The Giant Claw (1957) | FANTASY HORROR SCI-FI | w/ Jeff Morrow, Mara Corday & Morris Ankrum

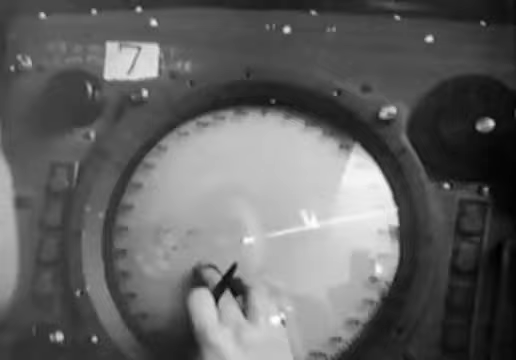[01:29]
Distant early warning radar, sensitive electronic devices to detect the presence of objects in the sky,
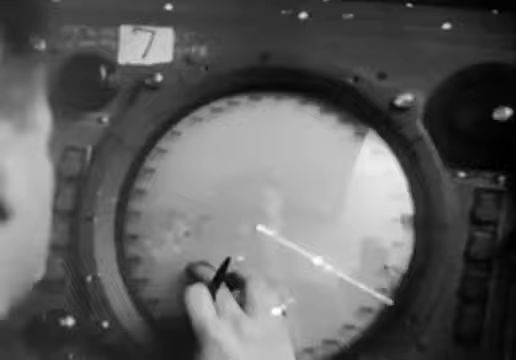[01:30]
including bombing planes and guided missiles, and rain clouds and homing pigeons.
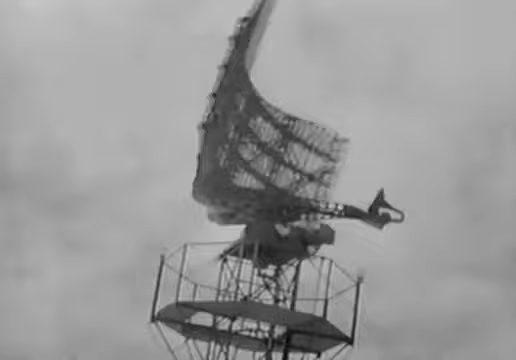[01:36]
New radar installations must be calibrated by
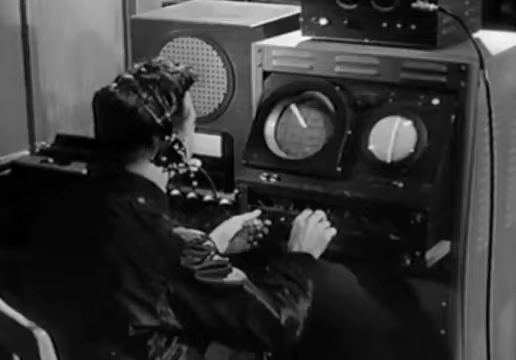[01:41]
the flying of controlled test flights to check the accuracy of the equipment and to chart a detection profile of the area in order to pinpoint blind spots the radar cannot penetrate. Bravo 8035, Angels 9. Bravo 7540, Angels 9.